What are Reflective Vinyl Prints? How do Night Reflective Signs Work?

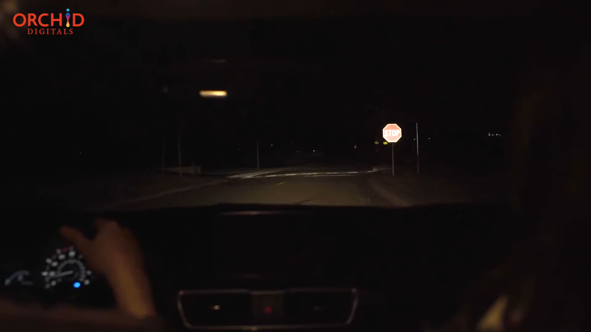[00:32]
the text on these boards becomes instantly visible and as your vehicle passes by, these boards stop shining the light back to you.
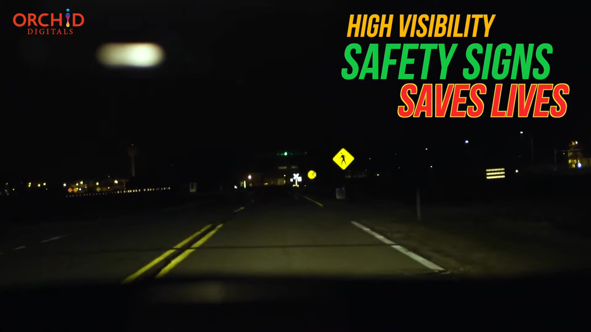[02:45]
they are visible in the evening or in foggy conditions and these signs actually go out and save lives.